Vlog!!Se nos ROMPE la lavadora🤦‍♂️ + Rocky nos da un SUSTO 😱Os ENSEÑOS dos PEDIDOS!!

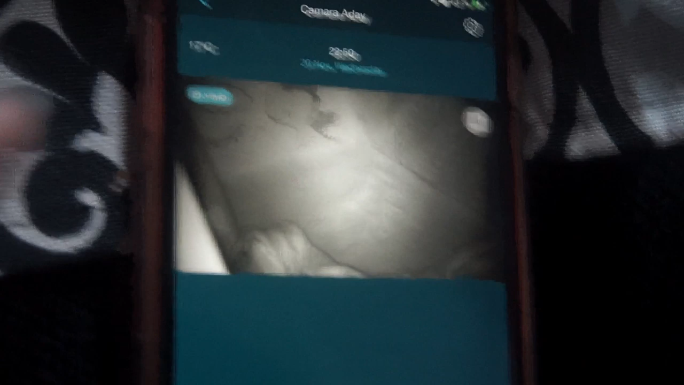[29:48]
Ahora mismo la cuna está vacía porque David está en la cama con Adai, ¿vale?
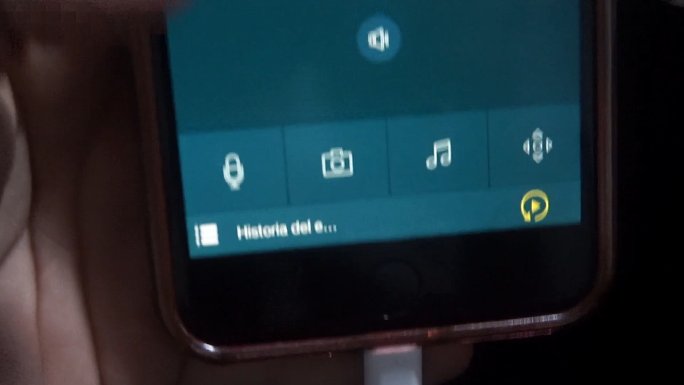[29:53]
Y bueno, luego tiene varias funciones, ¿vale? Tiene la función para hablar desde aquí,
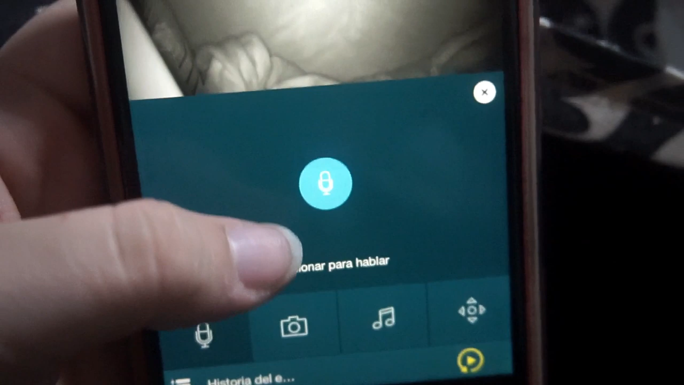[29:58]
yo pulso y hablo, la función para echar una foto o grabar vídeo.
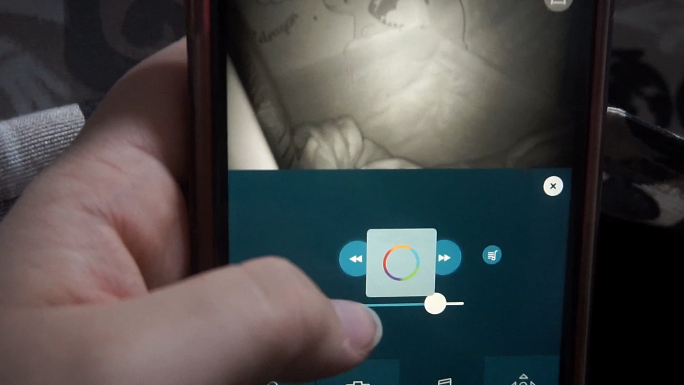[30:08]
Luego puedo ponerle melodías desde aquí, música. Y esta que sería para mover la cámara, ¿vale?
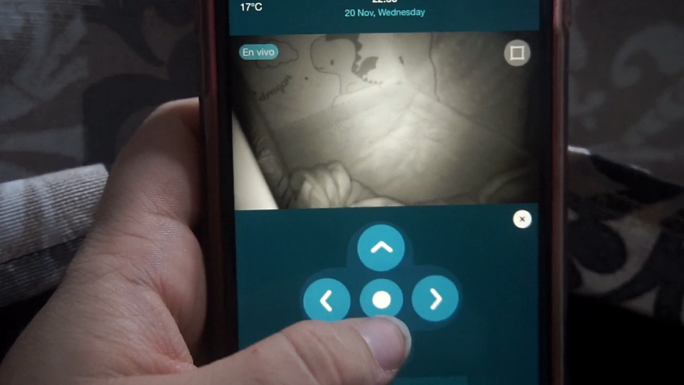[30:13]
Mirad. Yo la puedo mover para la derecha.
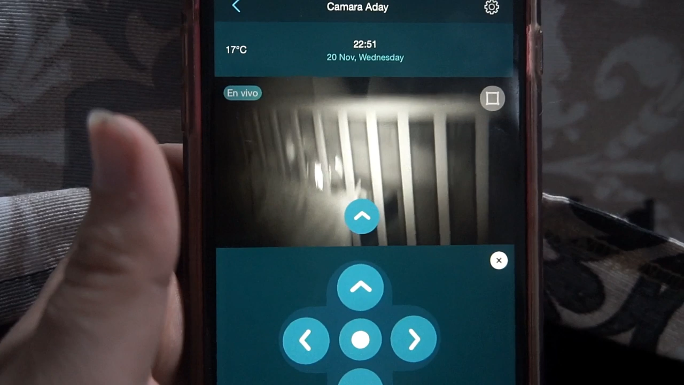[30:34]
Vale, mira, ahí está la cabecilla de David, que estará con Adai.
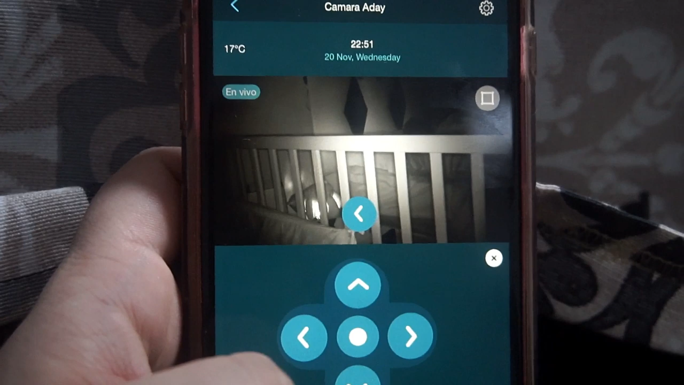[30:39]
Y bueno.
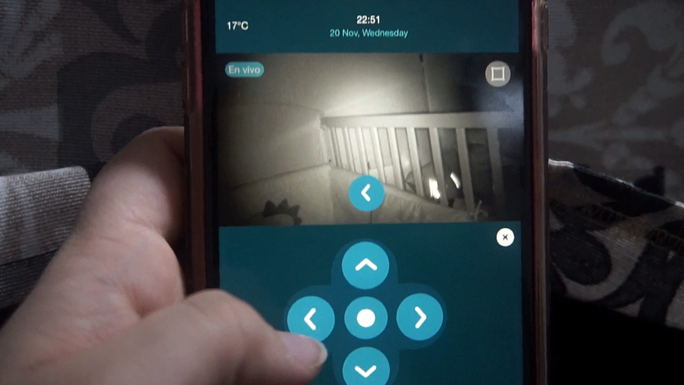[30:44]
Seguramente habrá puesto el aire, así que veremos si la temperatura cambia o no.
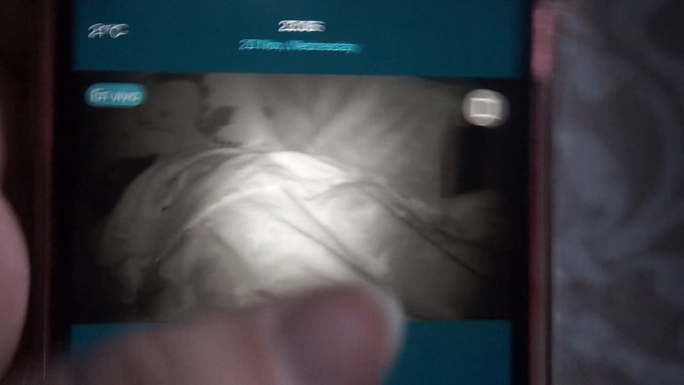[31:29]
También le puedes poner con este cuadro un rango de movimiento.
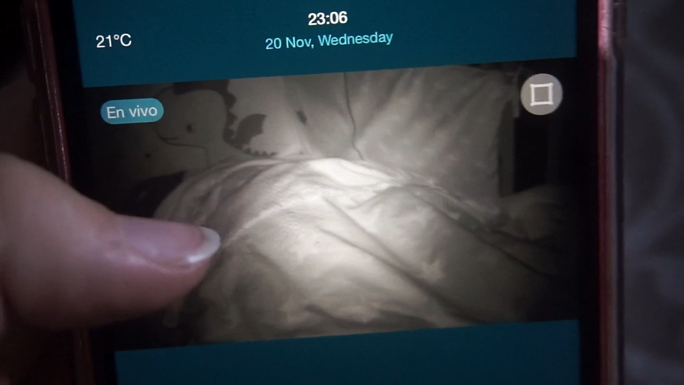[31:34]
Es decir, tú le pones el cuadro aquí y si el niño sale del cuadro y se viene para acá, pues te avisa.
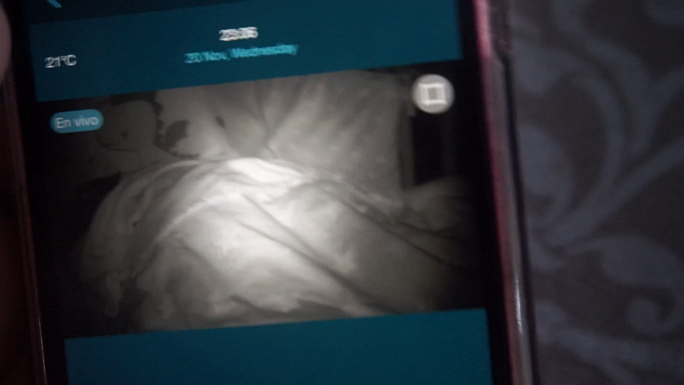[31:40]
¿Eh? Se nota que esta cámara está bien, sobre todo porque está detectando la temperatura en condiciones.